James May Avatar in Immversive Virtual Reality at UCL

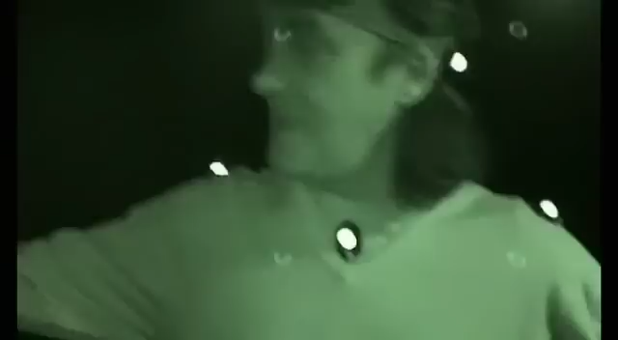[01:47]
There are six infrared cameras around the room.
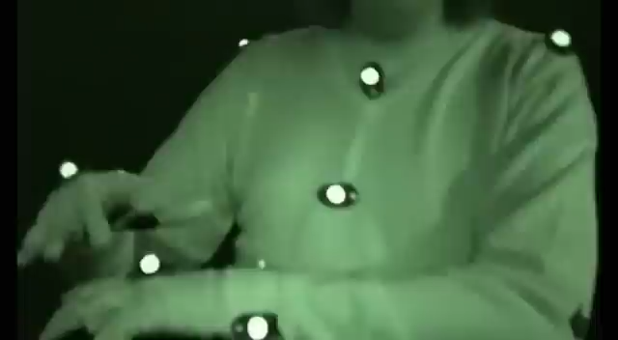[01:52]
They pick up all these spots of light and they feed all that information to a computer.